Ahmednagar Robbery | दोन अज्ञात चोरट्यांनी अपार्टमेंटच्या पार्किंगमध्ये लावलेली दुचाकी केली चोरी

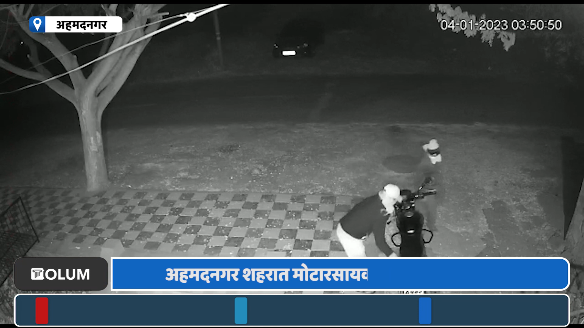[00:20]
यंनी तेंची दुचा की लोग करूंती राहत असलेल्या गुल्मोर रोड वरील कलानगर चावकात असलेल्या अश्टविनाएक आपर्टमेंट चा पार्किंग मध्य लावली होती मध्य रात्री तोंडाला रुमाल बांधुन आलेल्या